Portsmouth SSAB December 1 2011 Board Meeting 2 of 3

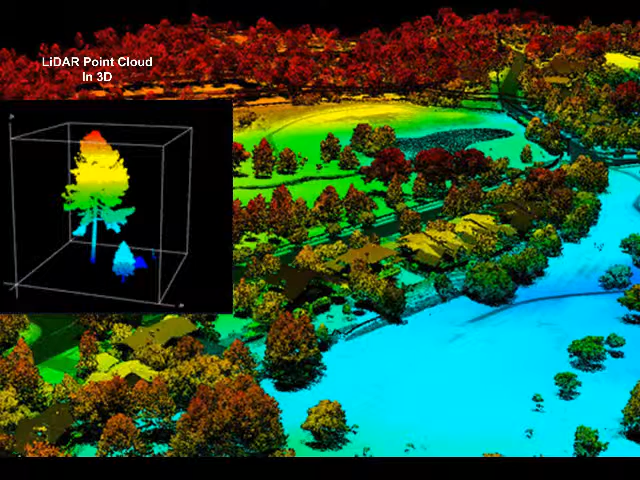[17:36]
a point cloud of data, so we can see the trees and the houses and such. Next. Then we filter that to produce maps like this.
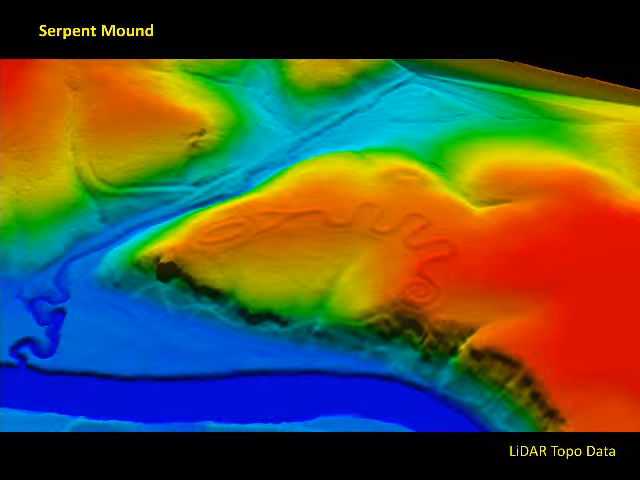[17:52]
So here's Serpent Mound, located, 15, 20 miles to the west of Ports. Obviously, if you've been there, you know that this place is covered in trees. And there are a few buildings out there, but we've got this nice bare earth landscape we can look at.
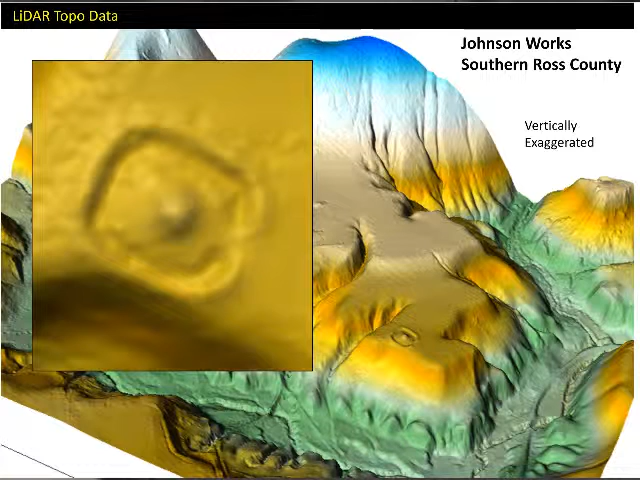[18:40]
This is a case where this has never been plowed before, so it's pretty much intact. It's probably 2,000 years old. Here's another mound. I'm not sure that one's even recorded. Here's where somebody's house is or was.
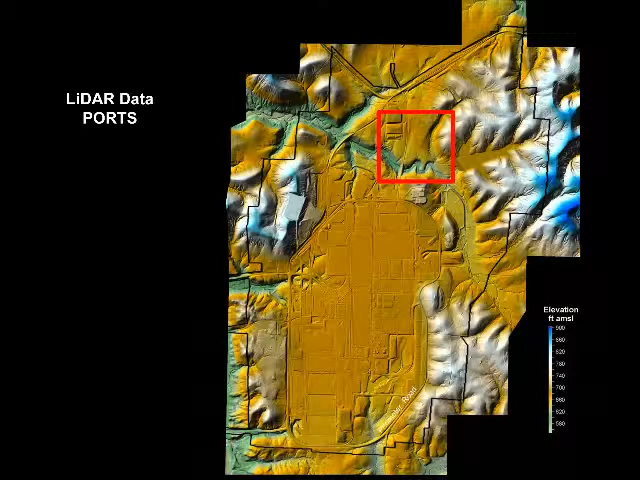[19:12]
I think, 27 little 1 kilometer square blocks, and I put them on the computer and exaggerated them and put a light source sort of low on the horizon to cast shadows.
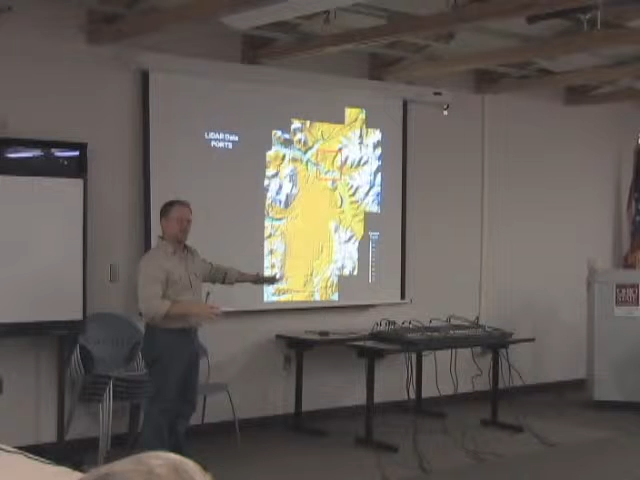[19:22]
And then I rotated those three-dimensional surfaces around and looked for bumps. Next slide. Here's a close-up of that area there. And it's a landing ring. You can see in here that there are lots of little bumps, some with interesting shapes, some that are really, really subtle.
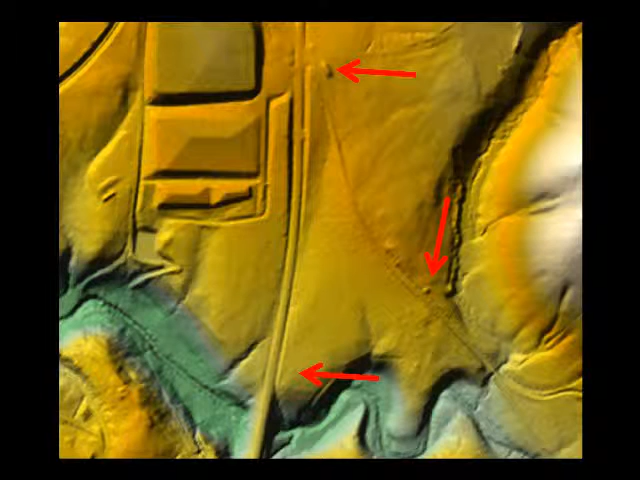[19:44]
So I tried to get even really subtle stuff down to 10 inches tall. And I came up with 28 things, 28 topographic features that I couldn't immediately explain away as a landfill or something like that.